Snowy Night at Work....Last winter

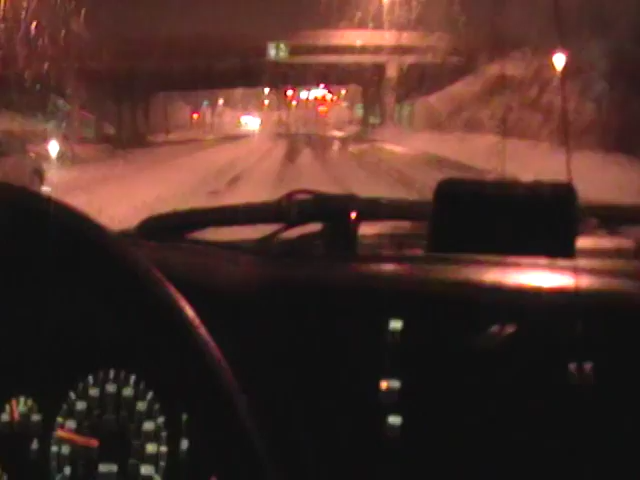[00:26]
What's up everybody? Again, on my way to work.
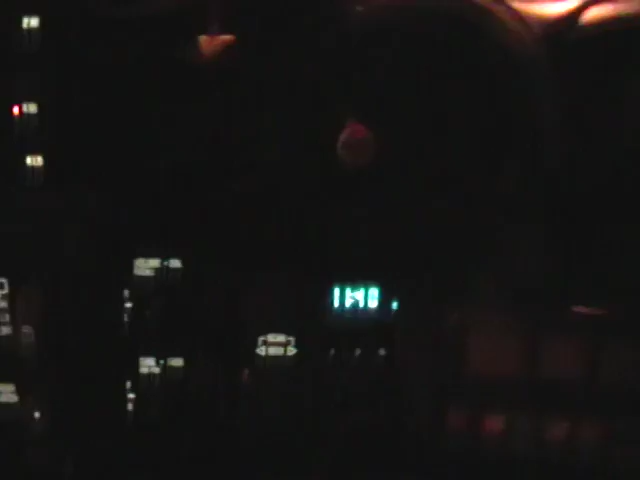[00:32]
1140. Now we're at midnight to noon. About on these streets. It's starting to come down. It's starting to snow a little heavier.
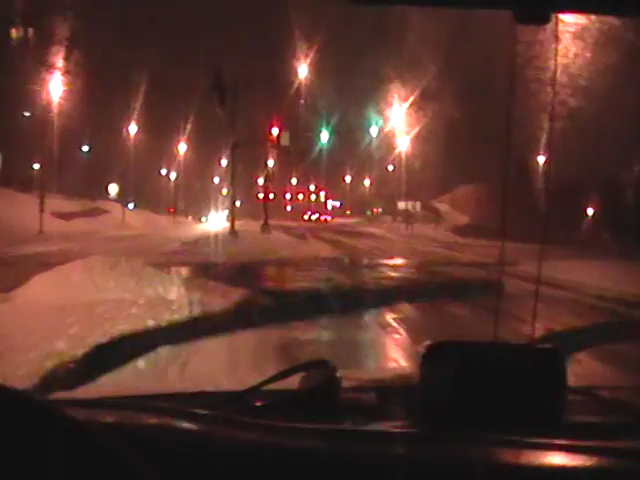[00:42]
So, I'm making some videos through the night. Let you guys know a night in the life of Jayhawk when it snows. So, enjoy the video. What's up?
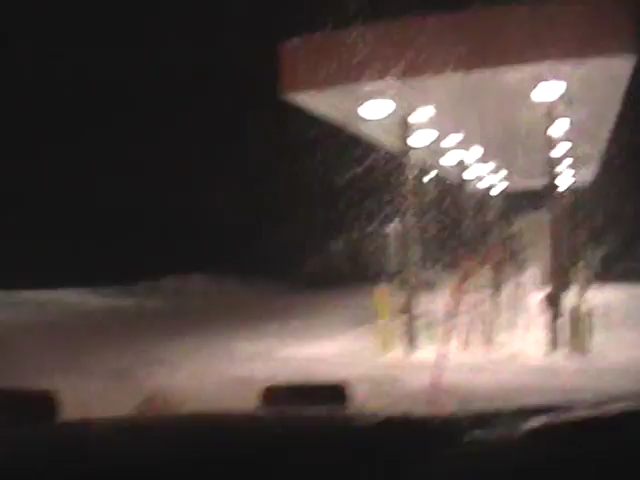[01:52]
fling when new. The building I work. Phunshley County, Jackson County Missouri.
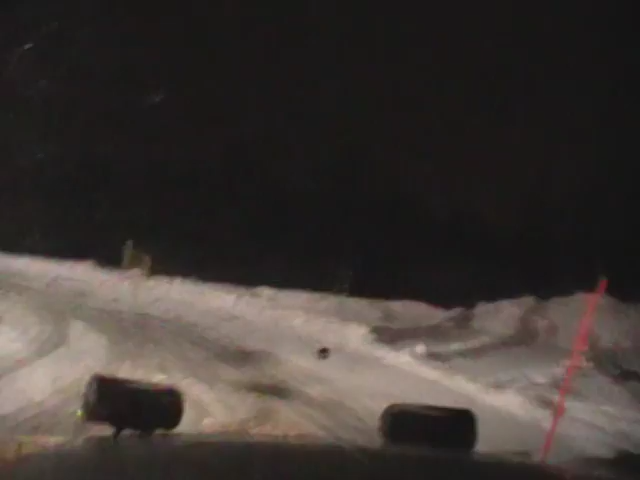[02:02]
I'm gonna start about a 12 hour shift to plywood. This should be all fun.
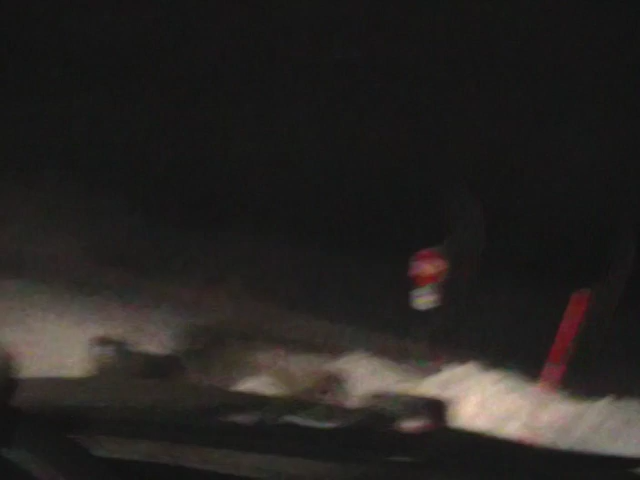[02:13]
It's not really, it's gotta be a hug of the bell. Good money though. You see what I see. Hard to see at night, snow flying. I'll check back in later.
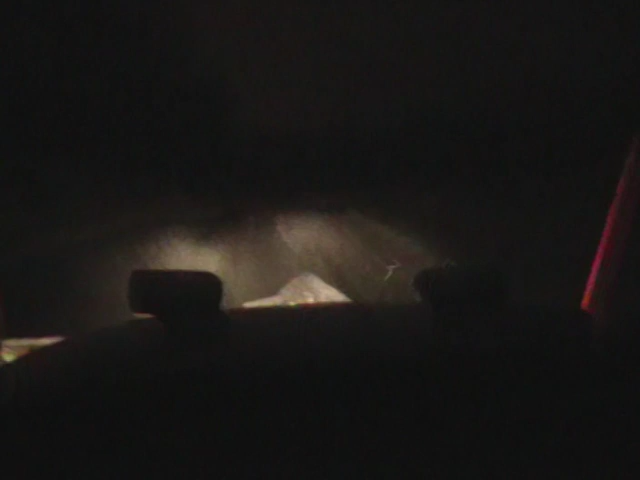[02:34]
Later. Here we go guys. We're plowing right now. This here is called Argo Road. One of the Ilias roads in the county. We're gonna get some of it cleared off from here. Get some stuff thrown down and get some stuff melted.